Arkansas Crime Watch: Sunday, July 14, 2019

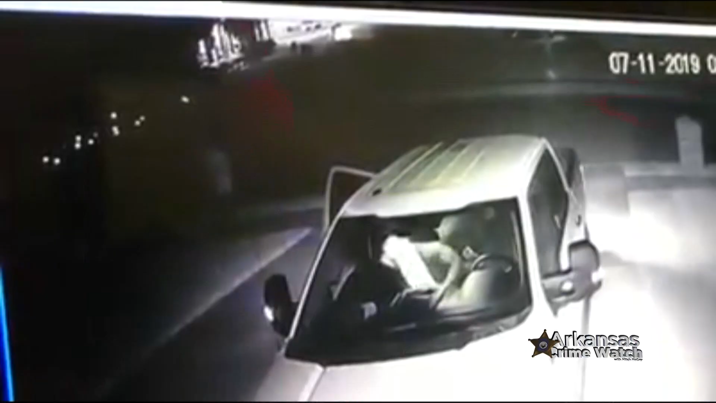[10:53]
Authorities shared this video in hopes of catching the suspects. We're told the suspects were caught on camera going through unlocked
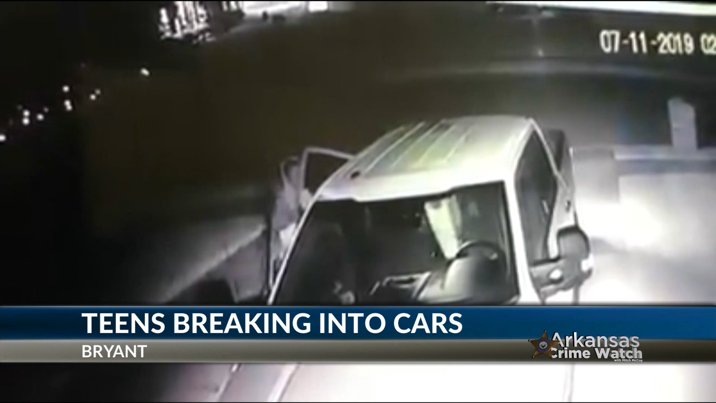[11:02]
cars and the Andrews Place neighborhood Tuesday night. If you know these people, if you can help out in this case, you're asked to call Bryant police.